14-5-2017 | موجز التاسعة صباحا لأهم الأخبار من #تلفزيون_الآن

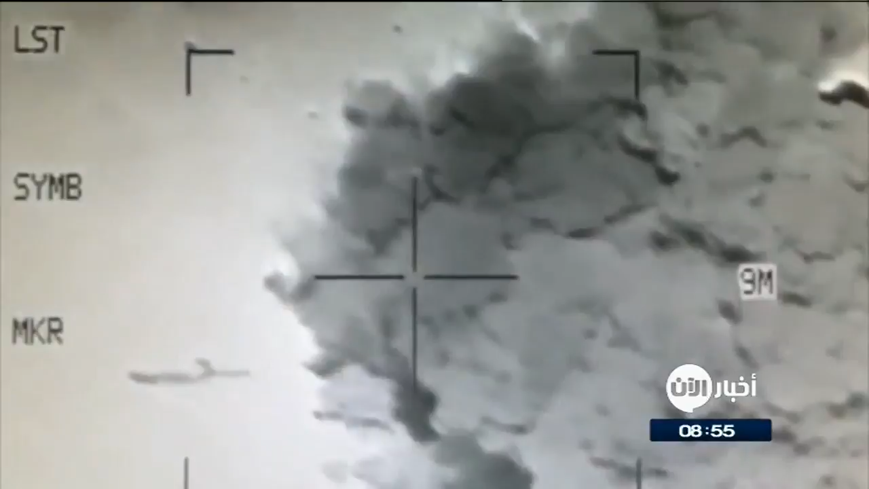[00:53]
أعلنت خلية الإعلام الحربي العراقية في بيان لها استهداف اجتماع وصفته بأنه مهم لقيادات تنظيم داعش بغارة جوية في قضاء القائم غرب محافظة الأنبار.
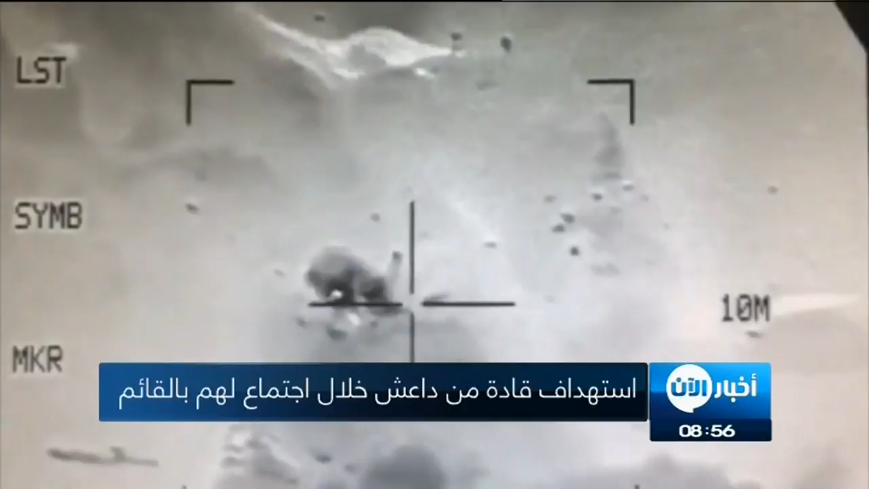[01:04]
وبحسب البيان، فإن الاجتماع كان تخطيطاً لتنفيذ هجمات متعددة خلال شهر رمضان المقبل. وأضاف البيان أن الضربة الجوية أسفرت عن مقتل 13 عنصراً من داعش وبعض الجرحى، إضافة